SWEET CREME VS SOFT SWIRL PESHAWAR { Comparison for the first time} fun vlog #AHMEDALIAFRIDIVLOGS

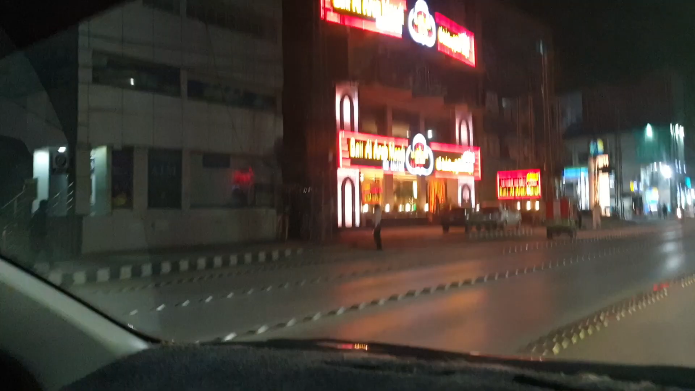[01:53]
بیت الارب منڈی ہے کہ کچھ ہے نیا ریسٹران نکلے ادر بھی انشاءاللہ چکر لگاؤں گا
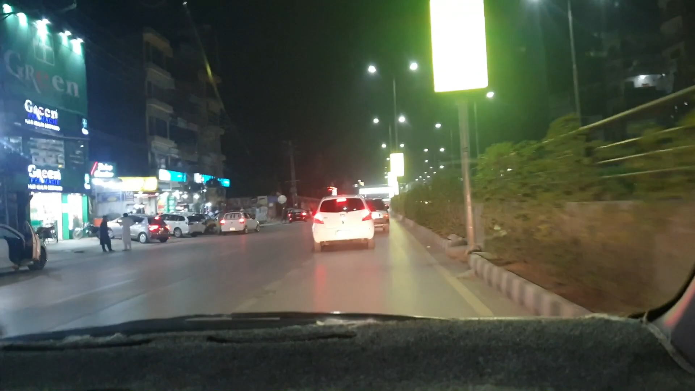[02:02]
بشاور میں جو ہے وہ ریکریشن کی جگہ بہت زیادہ ہو گئی ہے کمپیریٹیفلی اگر ہم دیکھیں پچھلے بشاور کو اور ابھی دیکھیں تو